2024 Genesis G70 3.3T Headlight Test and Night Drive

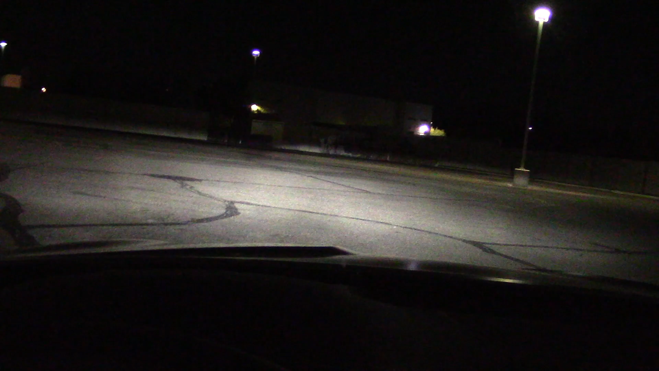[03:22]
70 yards away got a fence line low beam high beam you can line up the building that's a lot further away
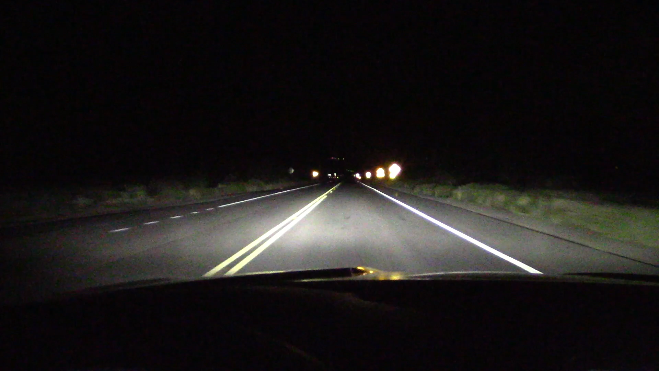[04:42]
we're on the sticks with the high beams on reaching out way out there about a mile low beam not quite as much but more than adequate that's about three quarters of a mile it's about a half mile so i can't believe this i came up here to test out the headlights in the mountains and corners and we ran into fog
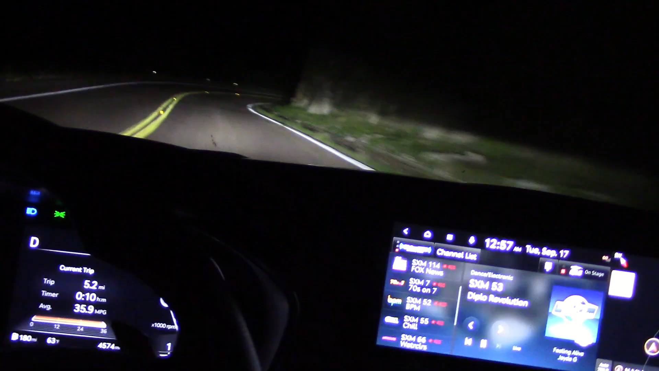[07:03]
overall these are pretty decent headlights not the best i've ever used but more than adequate i really don't have any complaints i don't think you will either